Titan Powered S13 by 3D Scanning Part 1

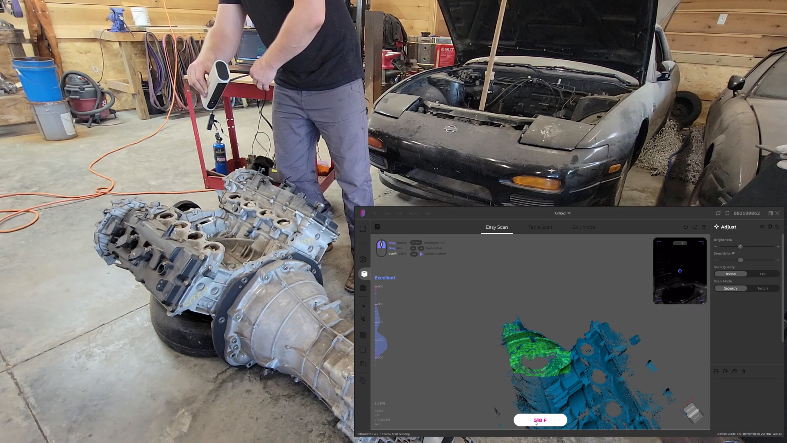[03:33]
So this is the first large object I've scanned with this scanner, and you can see, off and on, I struggle with keeping tracking. This is fairly common whenever you have geometry-driven alignments, as opposed to having target recognition. So what it's doing is it's looking for geometry to fit each individual scan to.
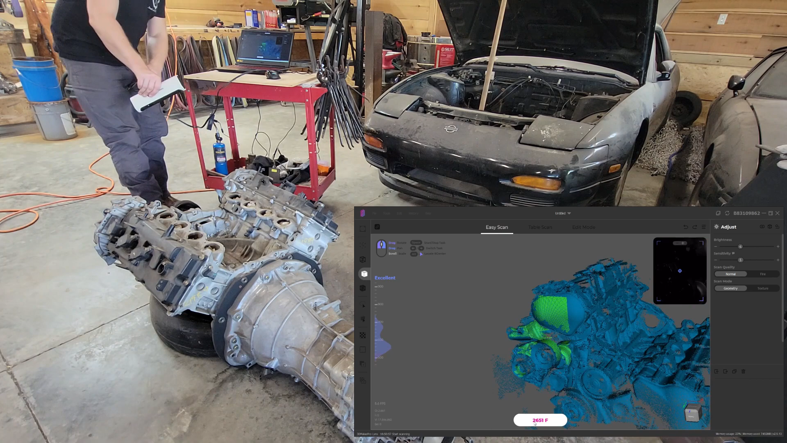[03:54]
But you can see, as long as you move slow, it does fairly well, but any quick or large movements, it has a hard time tracking that sort of thing. So it's got a measuring volume of about 250 millimeters by 400 millimeters, and that's fairly small for scanning larger things.
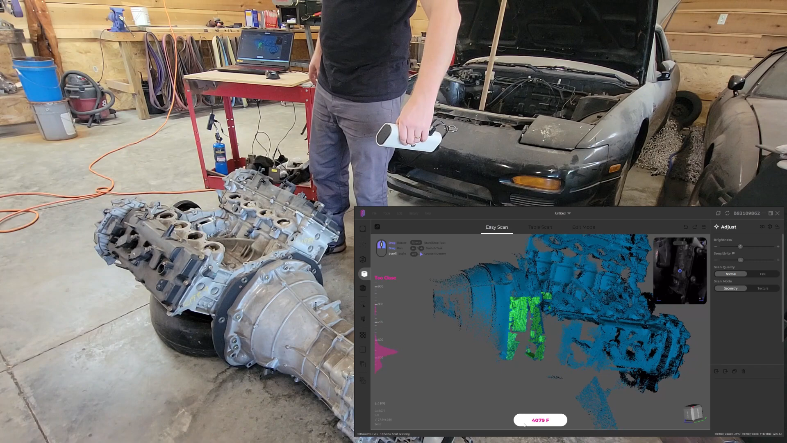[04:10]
As you can see, you can definitely do it. You just have to kind of take your time.
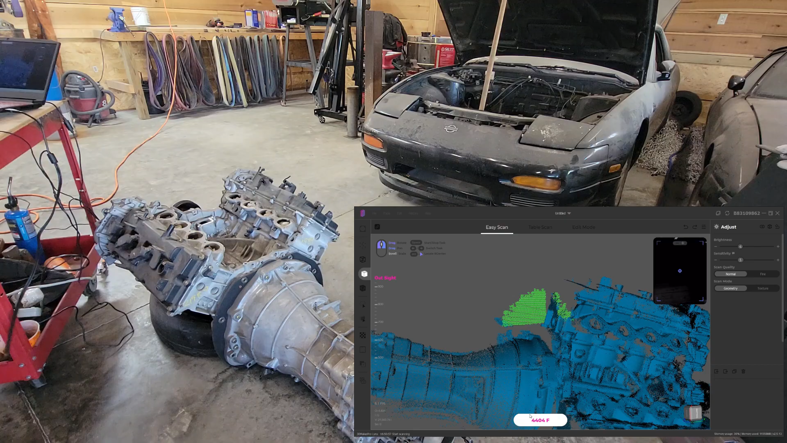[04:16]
And as I start scanning this transmission, I end up with some overlapping data that I'll have to address here in just a second.
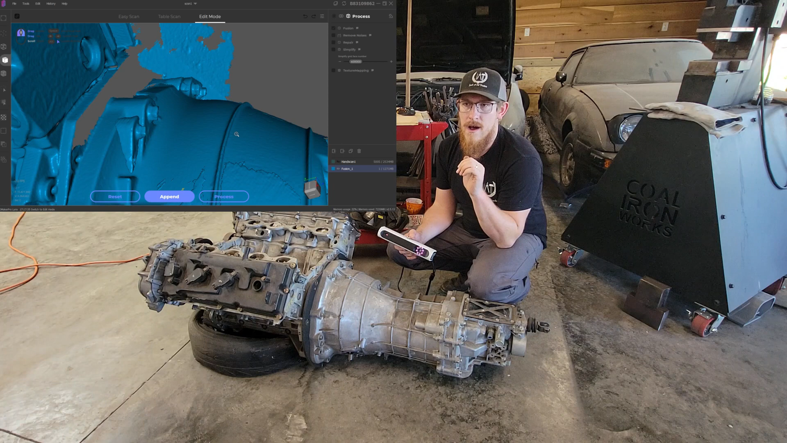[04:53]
of all this floating data, all the shots tied to this, select those and delete them. So what I wound up doing is I cut out the transmission.
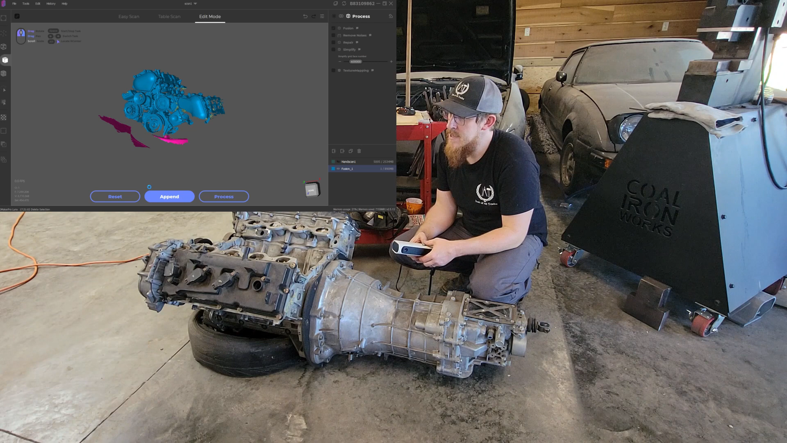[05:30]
And I'm actually going to change up my strategy on this instead of trying to scan a bunch at once. One, it'll help with process time. And two, it'll help the scanner out a little bit. But I'm going to scan it in chunks, but I'm going to get enough overlapping data onto the engine part that I do have data on and use that to line everything up.
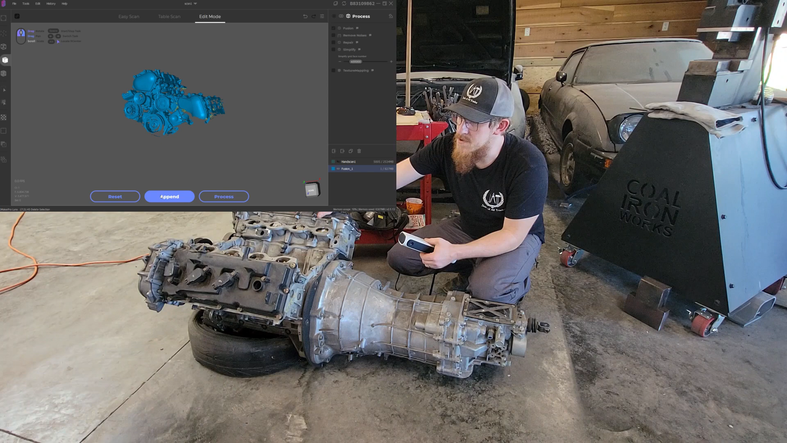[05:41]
So we'll see how it goes. Give it a shot. All right. So on this scan, you can see I kind of start in the middle again, and I just work my way down the transmission.
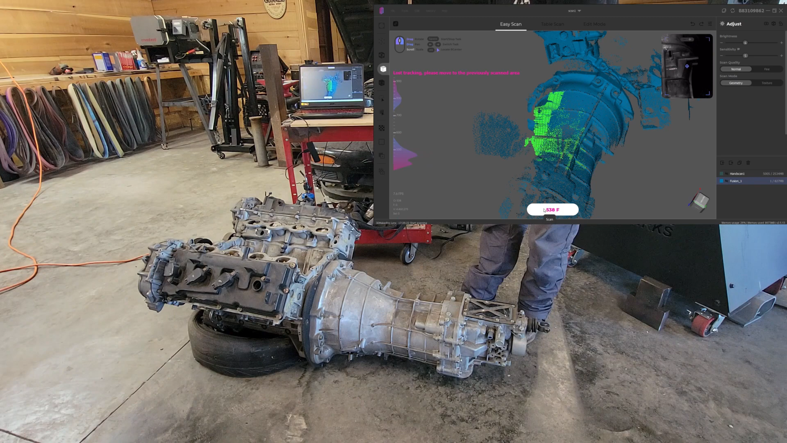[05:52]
One of the things that I wound up doing on this is actually upping the brightness of the scan to help it bring in some of those darker areas.
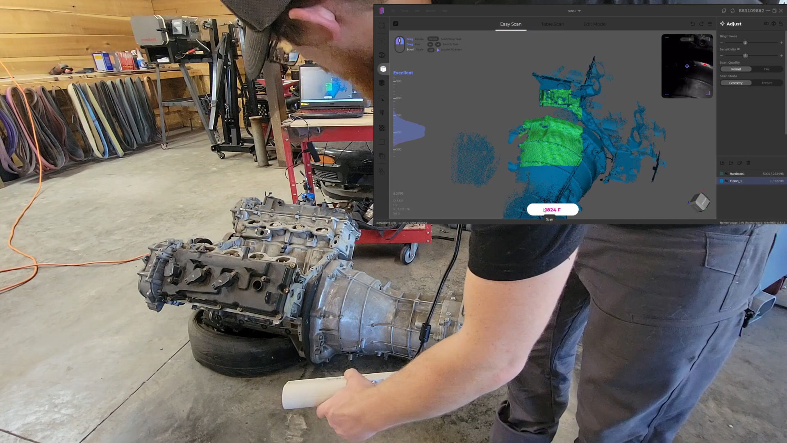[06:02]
It was scanning in very well for being on default settings, mainly because it's been sitting so long. It's got a nice layer of dust that kind of takes some of the darkness away and some of the shine away.
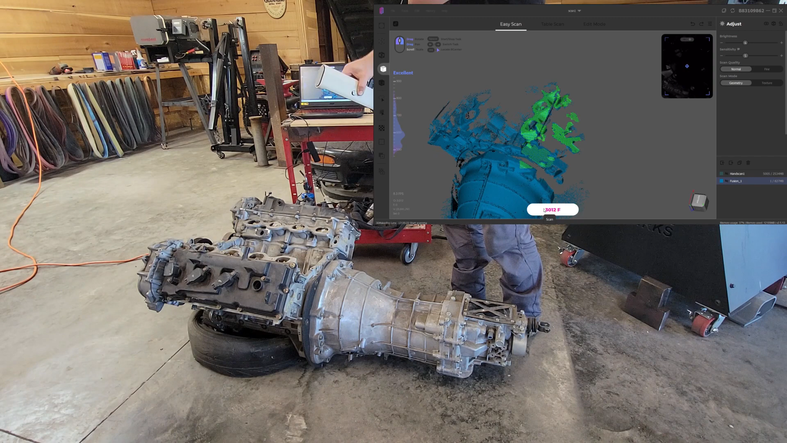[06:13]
But I noticed it wasn't quite scanning in as good. And right there, I just bumped up the brightness of the scan. And you can see it is pulling in all of the dark areas very, very well.
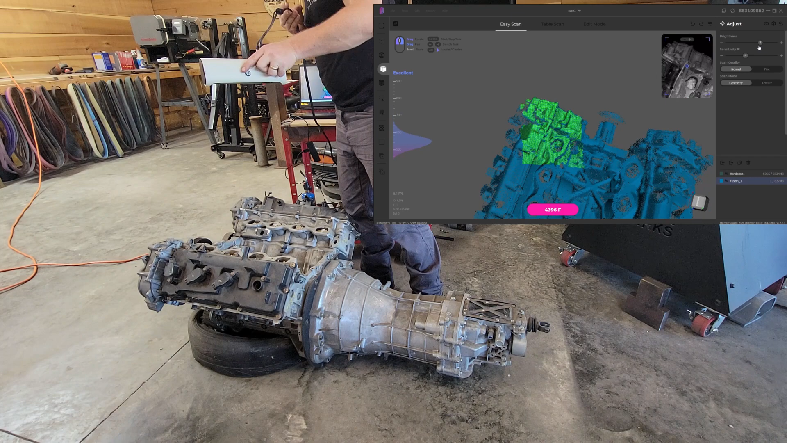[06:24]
This wound up becoming the kind of default that I used to scan because it did well on the shinier stuff and it did well on the dark stuff as well.
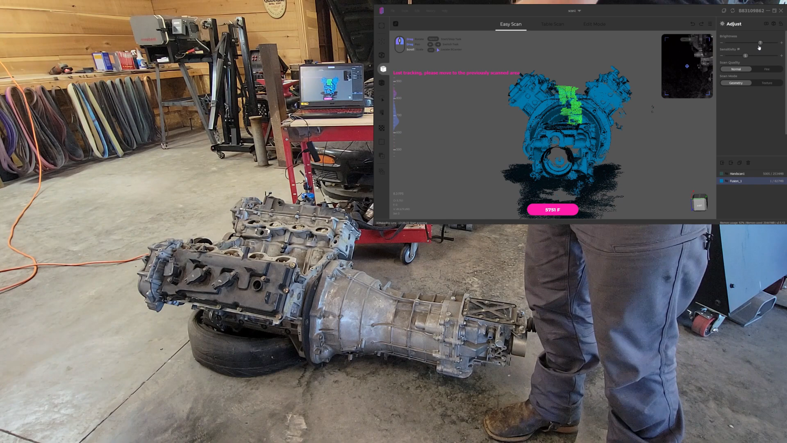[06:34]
So you can see I'm kind of approaching the 6,000 frame limit.
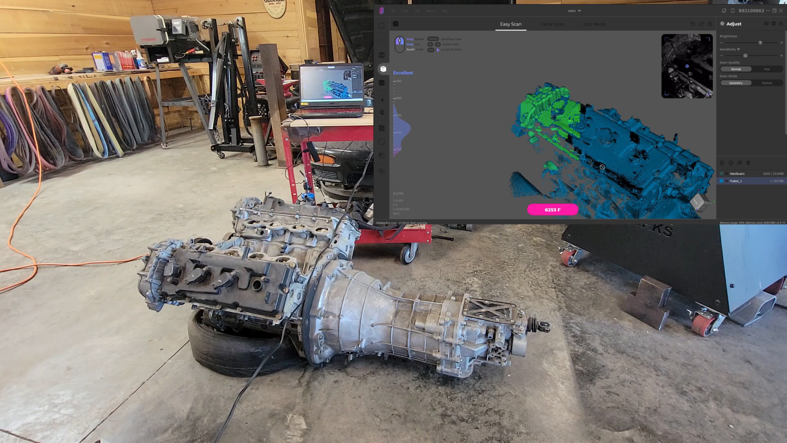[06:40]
I found that 7,000 is about the max that my computer and the software can handle. So I stop it there. All right.